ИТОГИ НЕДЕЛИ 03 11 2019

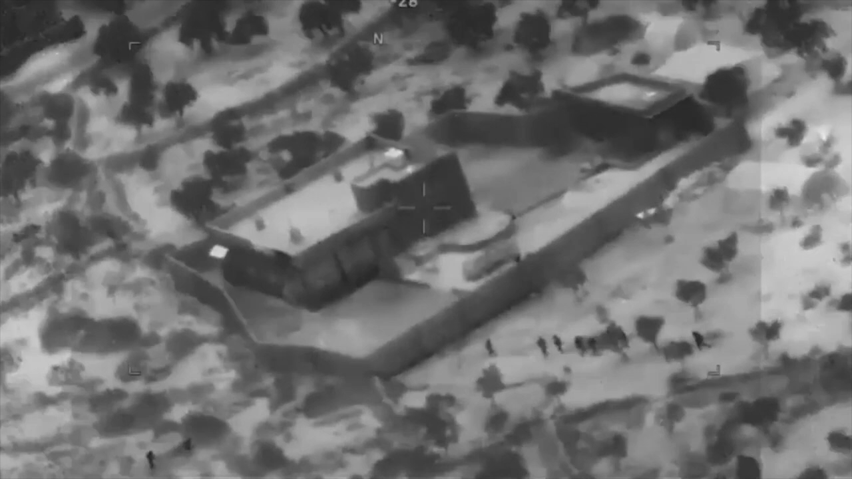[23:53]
Пентагон обнародовал первые кадры спецоперации, в ходе которой был убит главарь исламского государства.
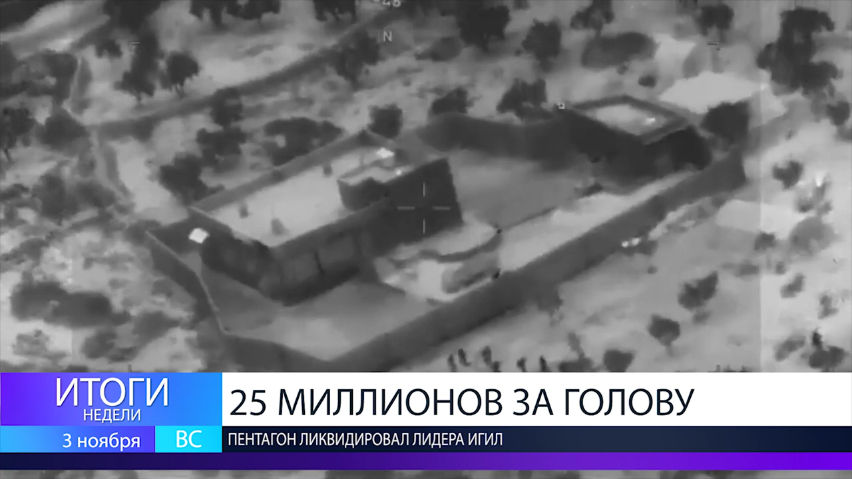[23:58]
На видеоздании в сирийской провинции Идлиб, где прятался Абу-Бакр Аль-Багдади. Видно, как объекты с двух сторон окружают люди.